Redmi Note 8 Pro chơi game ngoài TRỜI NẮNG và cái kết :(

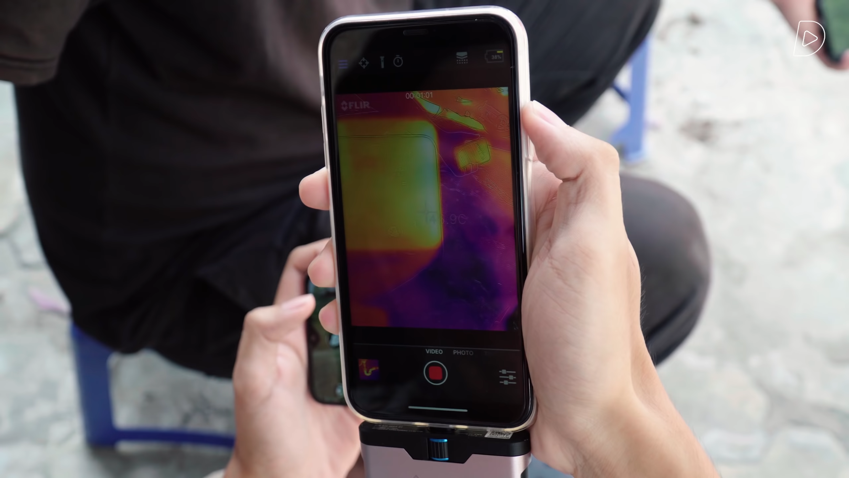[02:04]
mấy mấy đấy lên 47 độ ở giữa màn hình thì nhẹ hơn một chút vẫn rất nóng là khoảng 44 đến 45 ra góc màn hình đây chính là chỗ con chip này wow 47,2, 47,3, 4,5, 47,5 và ai ở mặt lưng ở cái phần con
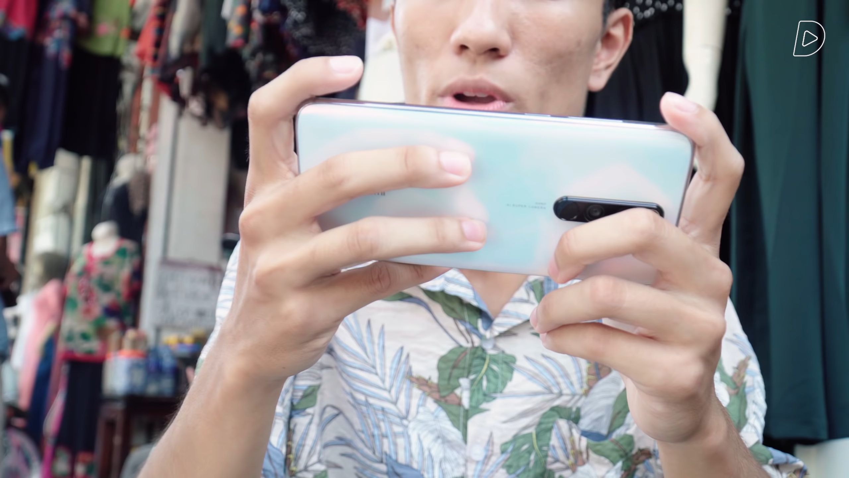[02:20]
chip mình nghĩ đây là chỗ Xiaomi đã đặt cái con chip Helio G90T đấy là ngay cạnh cũng camera thì nó cũng rất là nóng xong thời gian nó thổi nhiệt nhẹ nhẹ đi lên màn hình nó còn khoảng 46,4-45
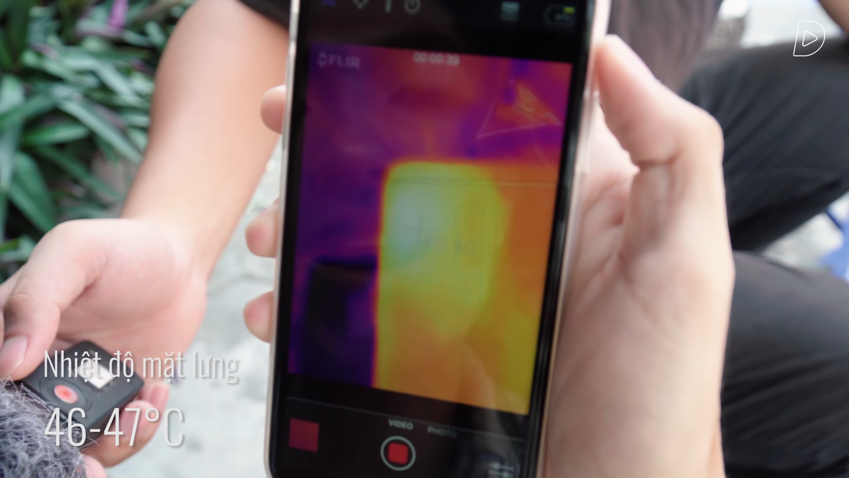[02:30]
độ rồi ai nhầm đến 46,4-47 độ vậy thì kết luận nhanh đấy là nhầm tiểu luận nhanh đấy là sau 10 phút thì chiếc máy này nóng lên quá là nhiều
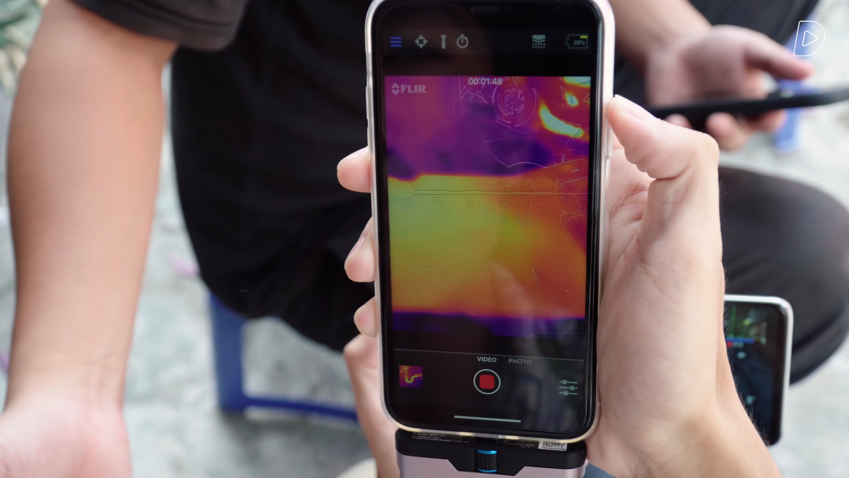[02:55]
10 phút mà đang từ chế độ bình thường ngoài trời nóng lên giận 45 độ tức là lên khoảng trên 10 độ so với nhiệt độ xung quanh ấy thì là quá là nhiều luôn 47 độ
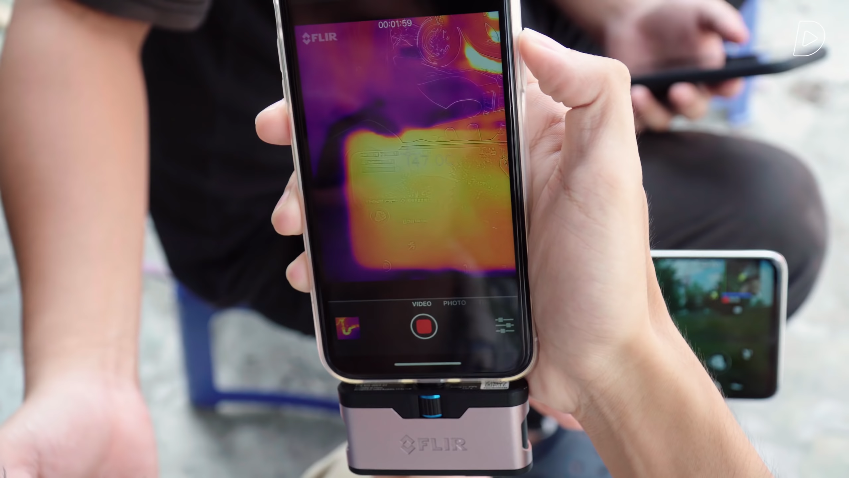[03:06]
này nghĩa là trên là khoảng 13 độ so với nhiệt độ môi trường Ok vậy là đã thêm
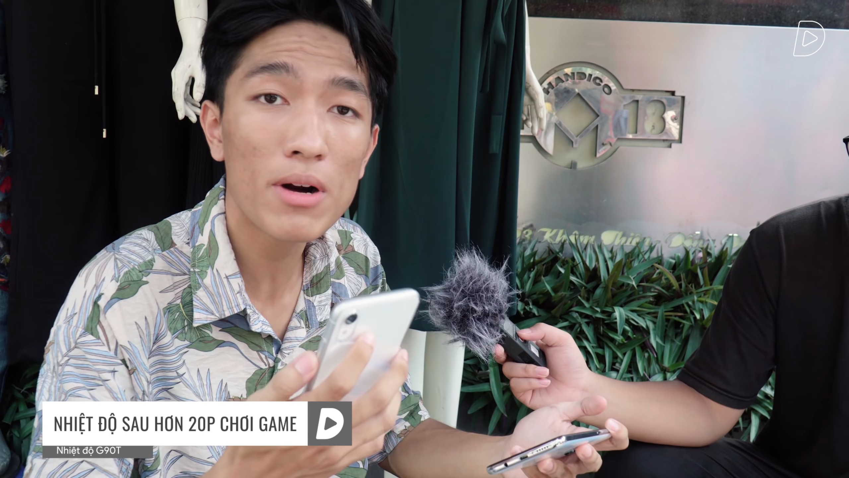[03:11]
10 phút nữa và chúng mình thực ra là hơn 10 phút cơ vì mình với Phong bắn hơi kém và lại còn dùng mic tryhard cho nên là xếp bắt máy mạng liền nhưng mà dù sao thì chúng mình cũng đã trải qua một khoảng thời gian chơi game khá là dài bây giờ thì mình sẽ bắt đầu đo nhiệt cái máy này nhá Ok anh em có thể thấy là mình đang phải đứng dí đầu vào tường
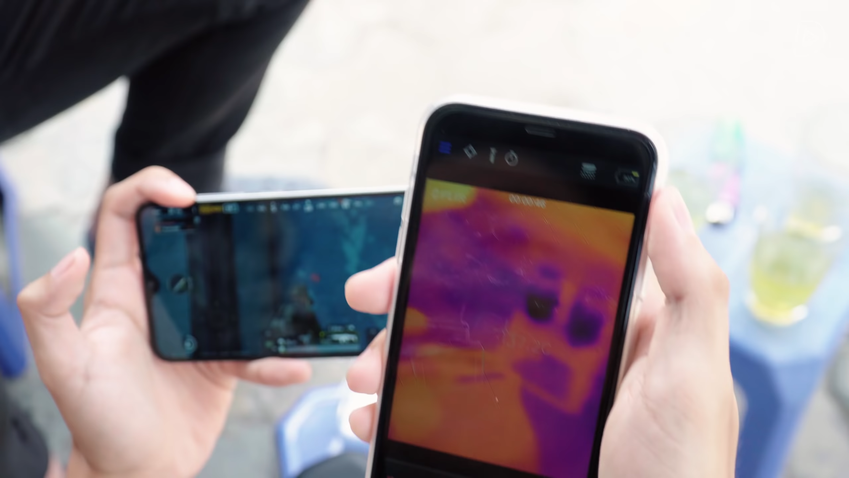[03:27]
vì nó sẽ bị bắn bắn trái hát khổ quá đây cạnh viên bên phải lúc
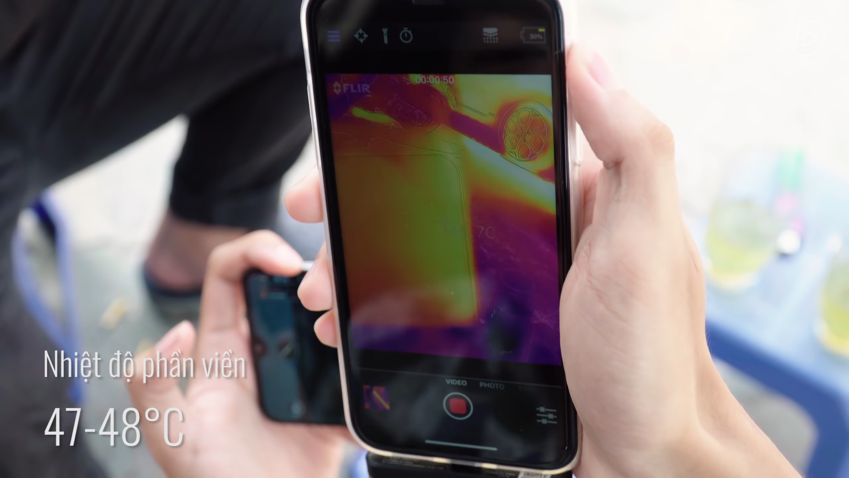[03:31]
này chúng ta đo được là 45 độ thì bây giờ nó đã lên là 47 47,9 mình vừa nhìn thấy
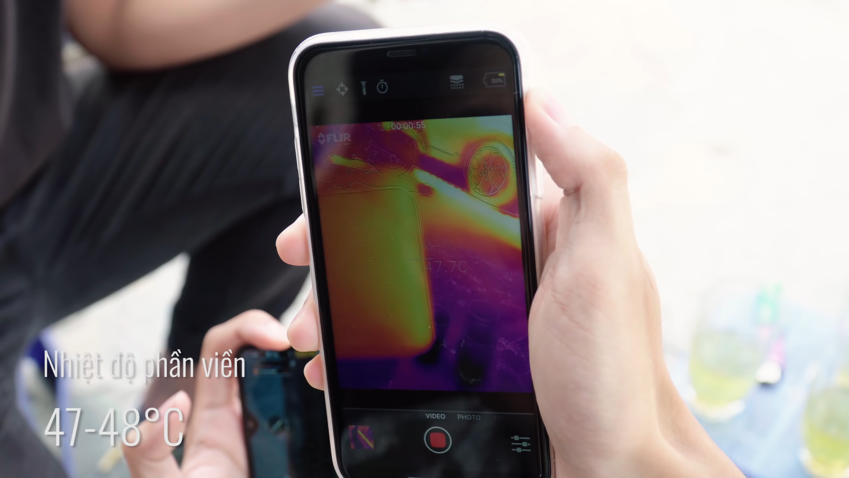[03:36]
47,9 xong 48 độ và tiếp theo là sang bên cạnh viên bên trái nơi là con chip
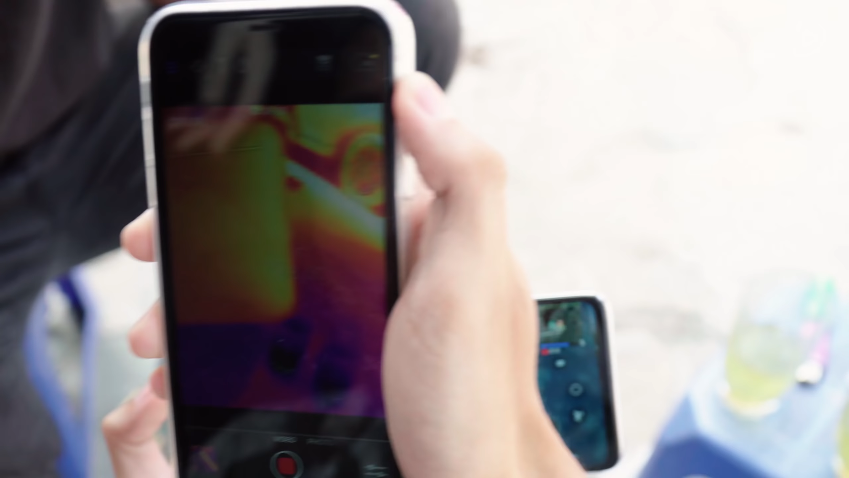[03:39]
lúc ban đầu chúng ta đo được 47 đúng không quá hơi ngạc nhiên đấy là chỗ này thì nó lại không nóng
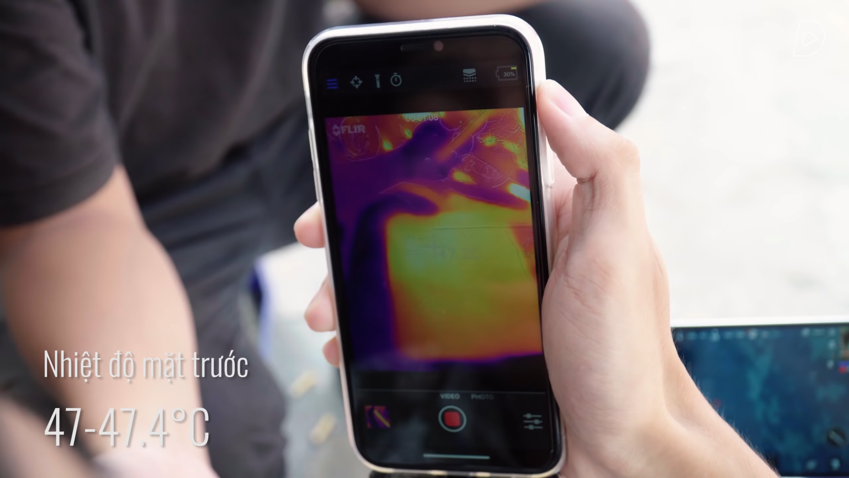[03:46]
lên quá nhiều so với lúc nãy là 47,3 này 47,4 này
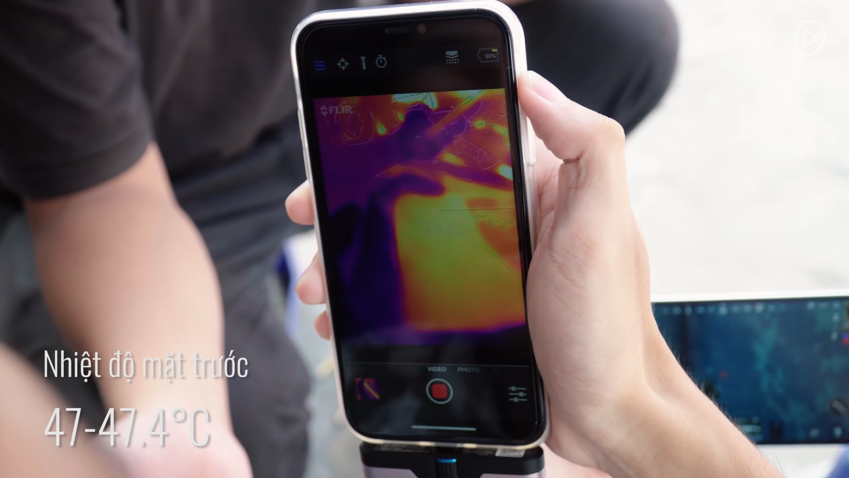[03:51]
nghĩa là chỉ đóng lên khoảng từ 0,5 cho tới 1 độ thôi bây giờ sang mặt sau nhá
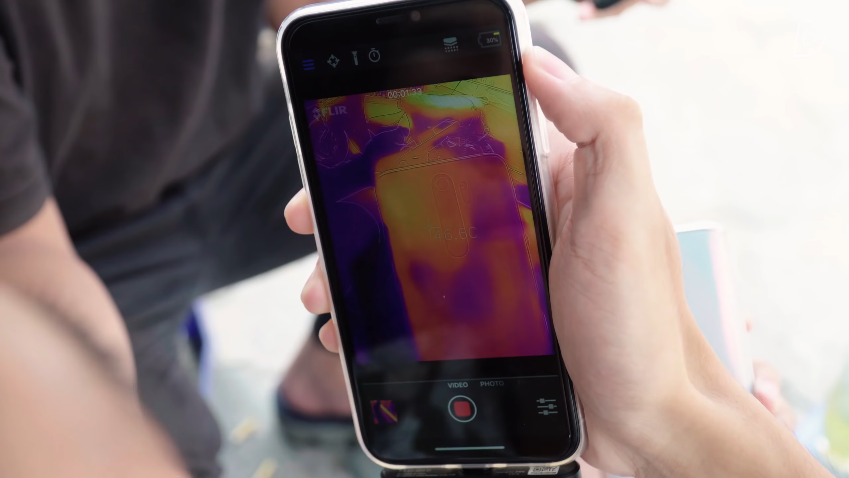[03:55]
bây giờ thì đến phần lúc nãy chúng ta đo là nóng nhất đấy là cạnh camera thì nó là 48,9 mình
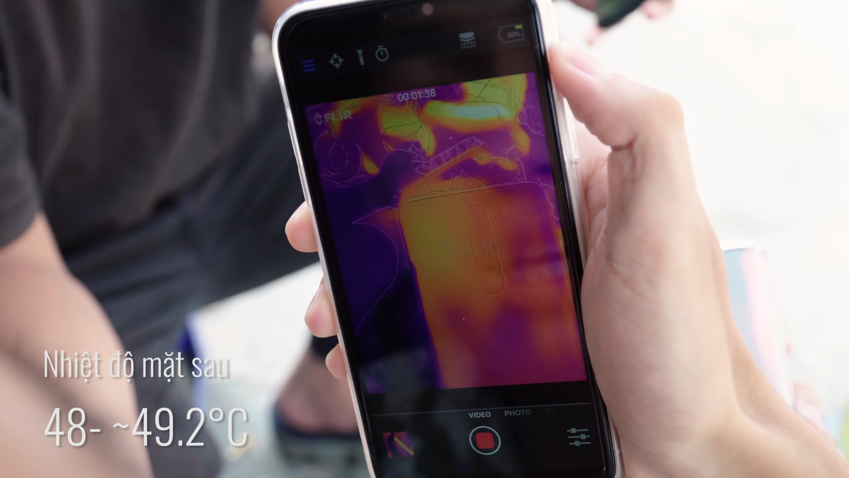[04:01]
vừa nhìn thấy 48,9 49 độ đấy 49
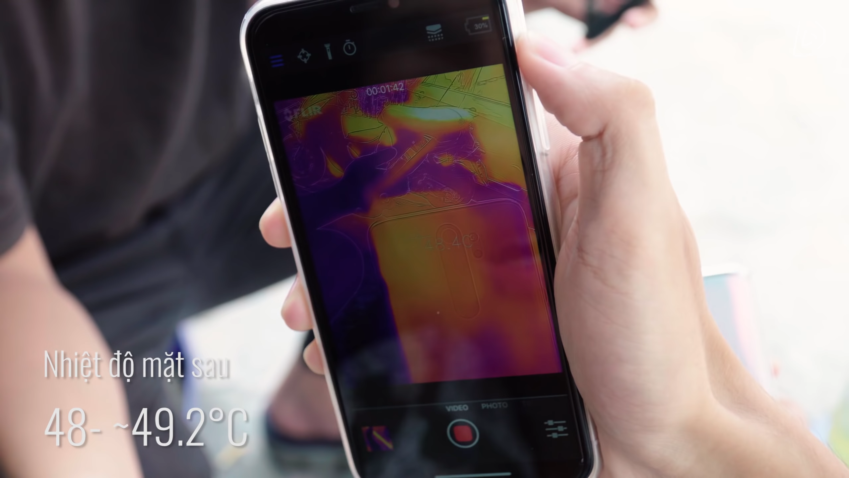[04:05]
độ vừa nhảy xong nghĩa là hoàn toàn có thể chạm ngưỡng 50 độ các bạn ạ Đây là mình mới chơi 20 phút thôi nóng quá các bạn ạ Đấy các bạn thấy không video chúng mình làm 45 phút thôi nhưng mà phải ra ngoài test gấp 10 lần như thế cơ người